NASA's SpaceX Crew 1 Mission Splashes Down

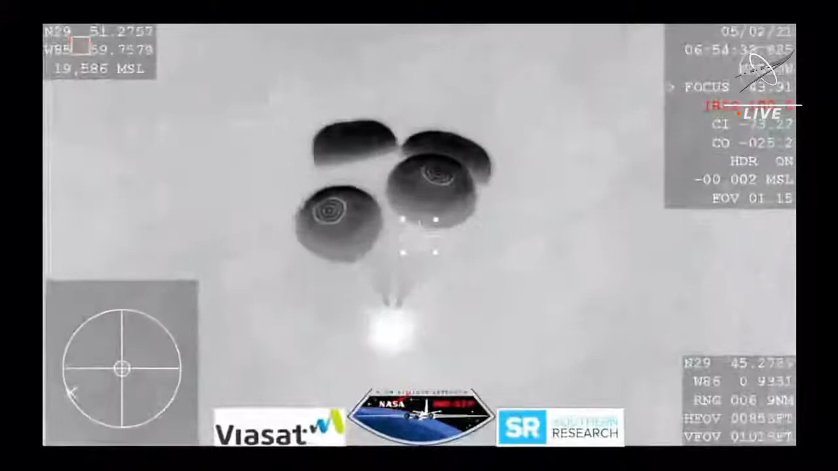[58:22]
So we are waiting for visuals of splashdown. The Dragon 1 program had great success with water landing with 20 successful splashdowns over the course of that program, nine of which were carried out by flight-proven Dragon spacecrafts.
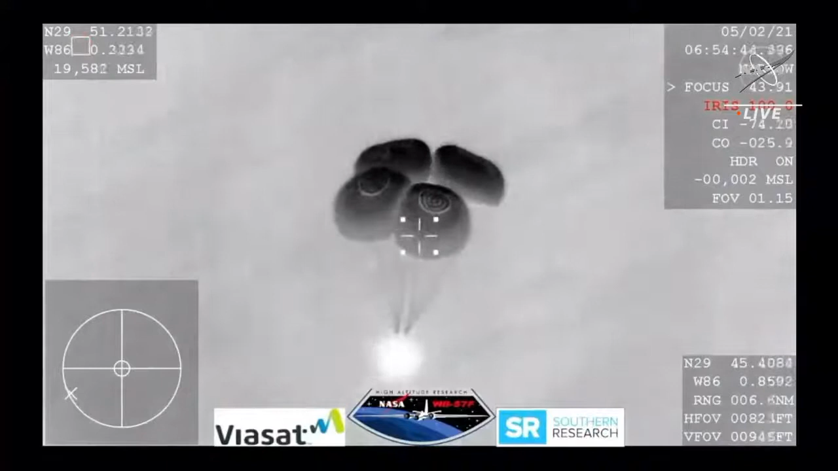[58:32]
At space height, you've broken, but we show you just under 800 meters. Still good descent rate.
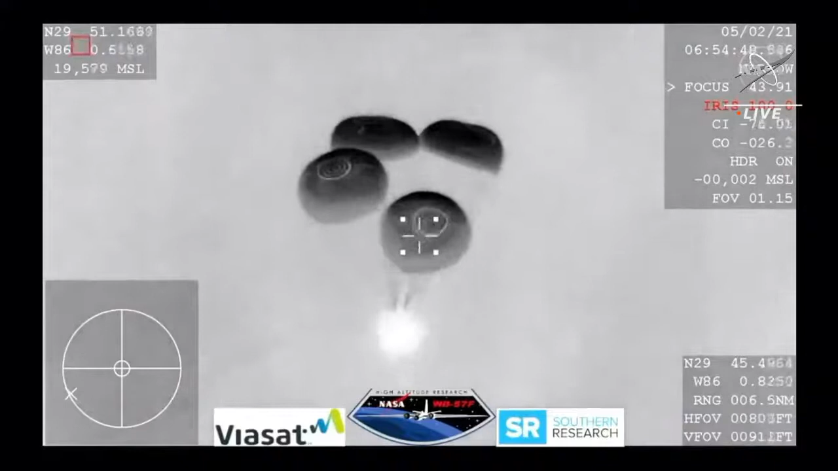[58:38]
Just under 800 meters from the Earth.
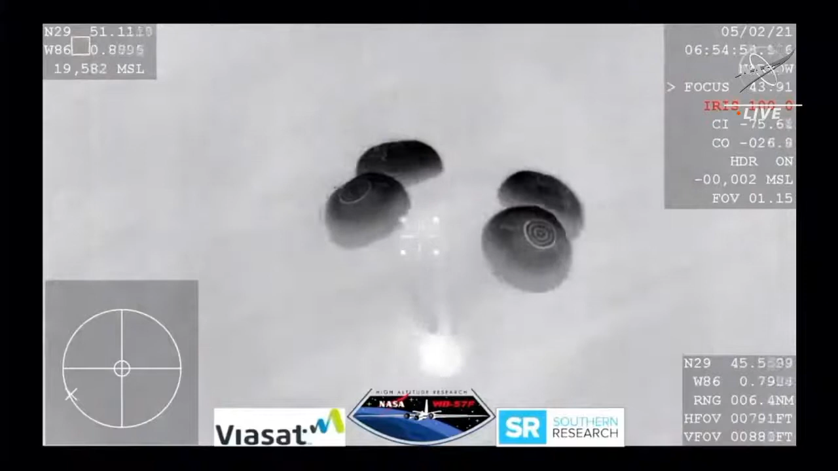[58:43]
That's about half of a mile. And we are tracking splashdown.
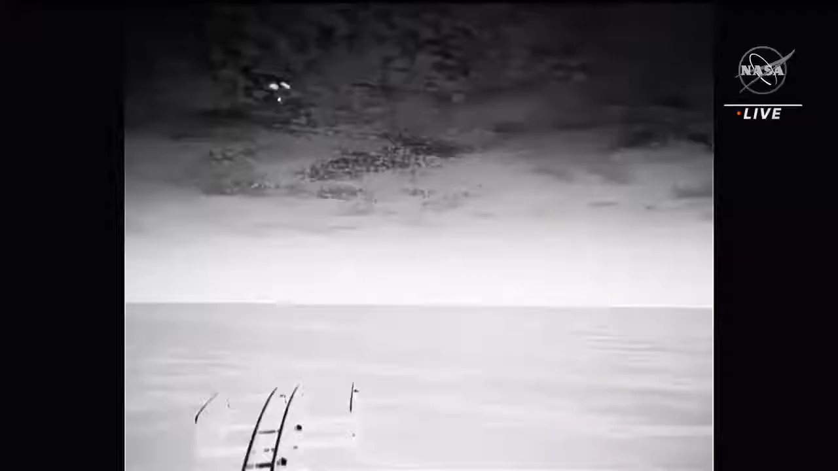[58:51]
And 600 meters, and we're showing 10 meters per second on the descent rate, a little higher than nominal. SpaceX copies. And and what a view we have here.
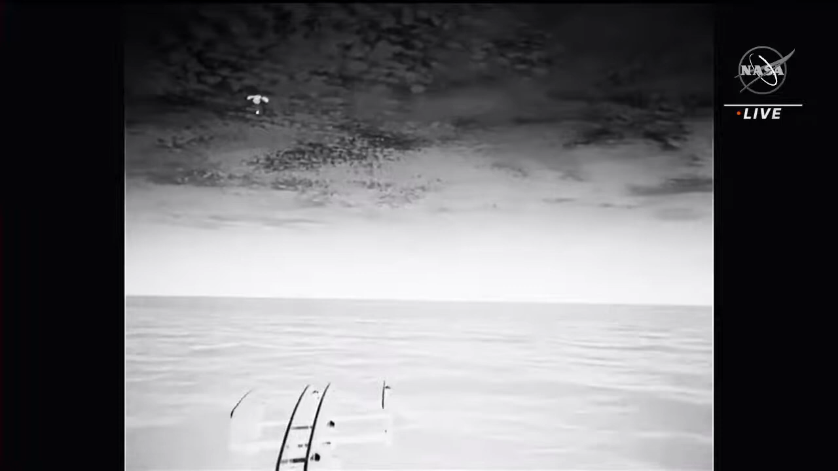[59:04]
Even though it's nighttime, we have some great visuals of
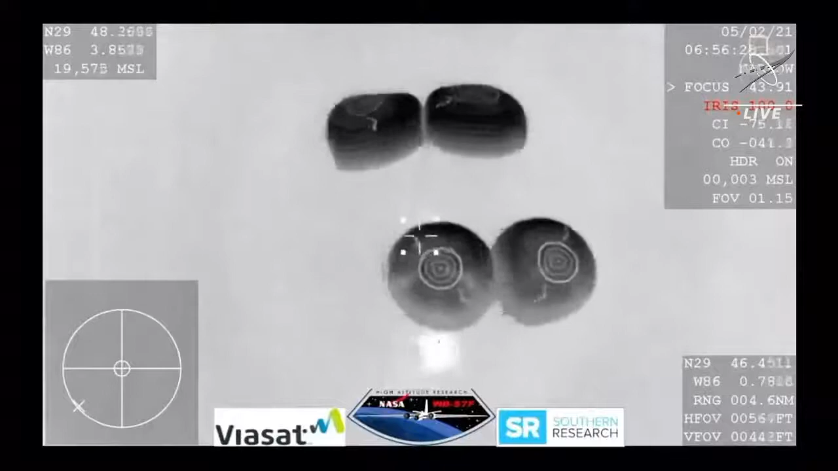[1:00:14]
And there are the boats starting to chase after Dragon
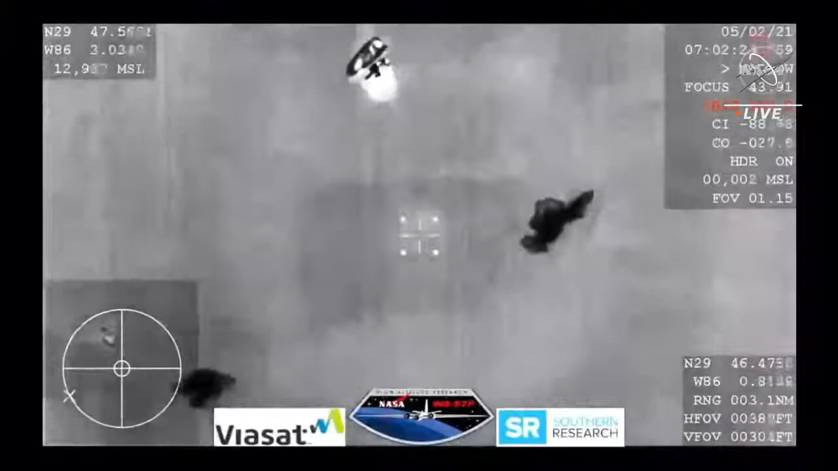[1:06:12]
You bet. And we see some lights outside. Looks like some people are getting close.
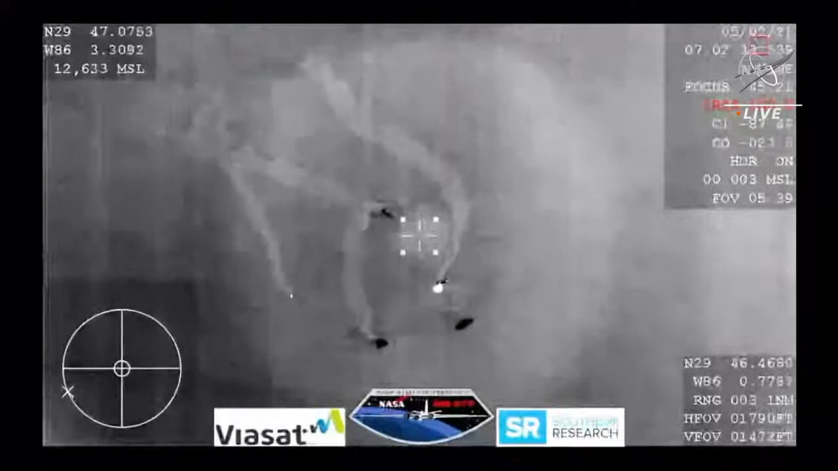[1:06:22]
Affirmative. Quite the welcome home party.
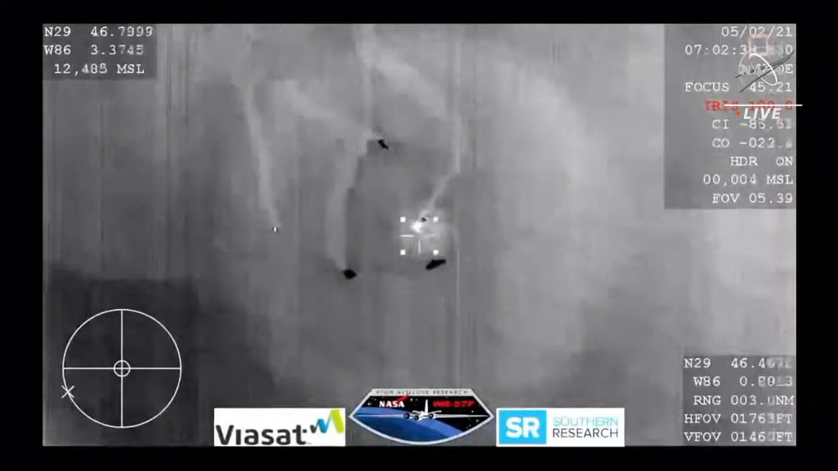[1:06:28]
So it looks like that first boat has already made it to the capsule.
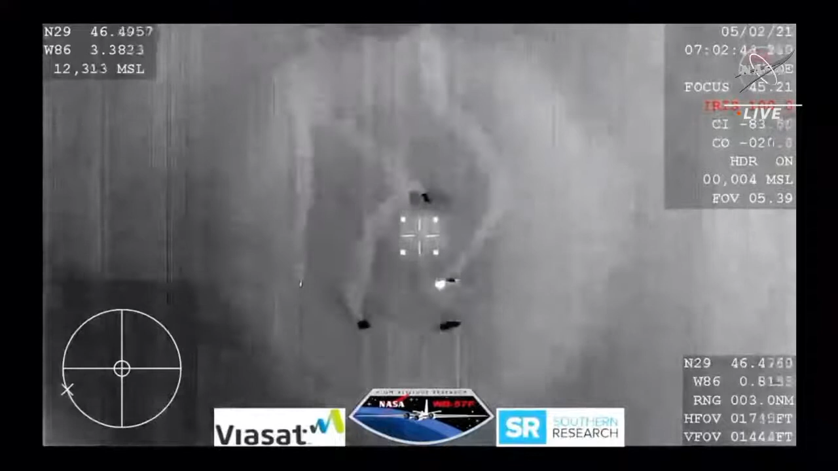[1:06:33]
There are a number of other boats and recovery vessels standing by.
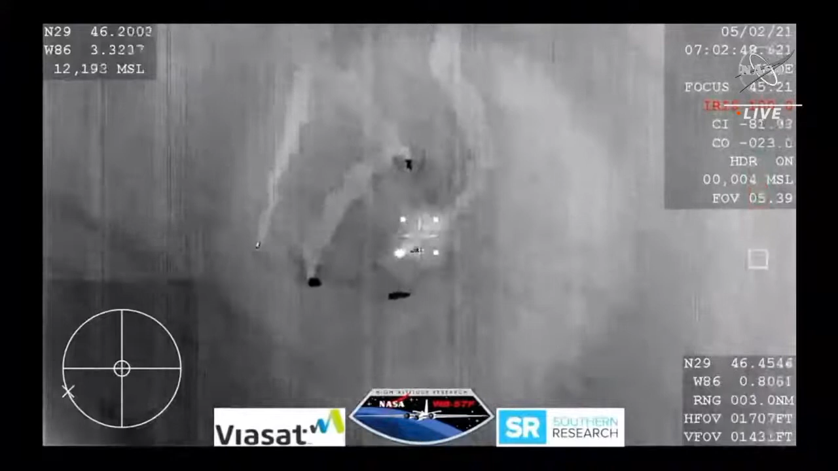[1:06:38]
And once we clear the area of, from any hypergolic vapors, they'll, move on to the next phases of recovery.
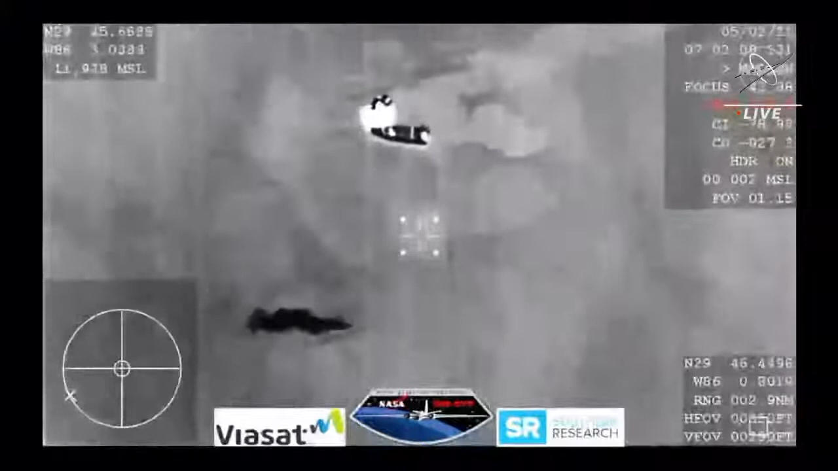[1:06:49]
And some of those darker spaces you see there in the water are the parachutes that will be collected later on.
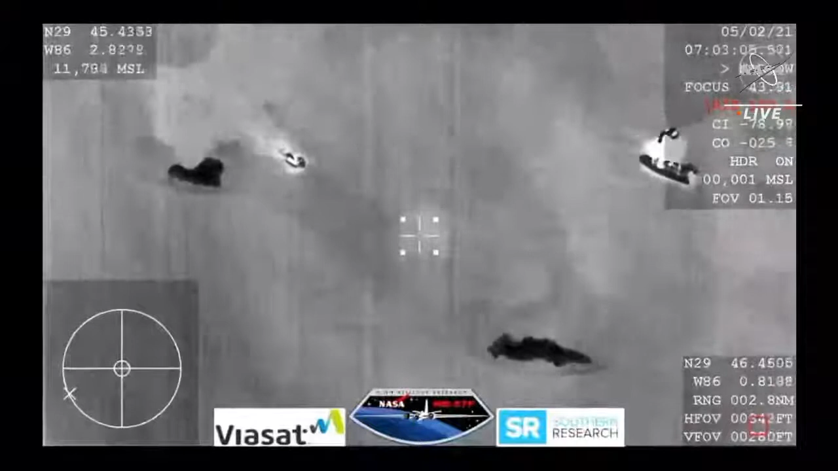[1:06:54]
At this view, yes, from the WB-57 aircraft that provided us with those infrared images
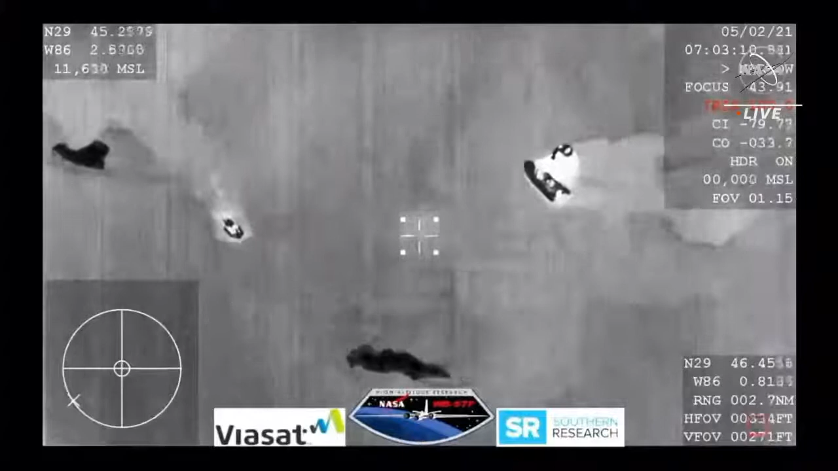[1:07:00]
as Dragon was still re-entering the Earth's atmosphere, and then all the way through splashdown as well. So you can see that second boat approaching those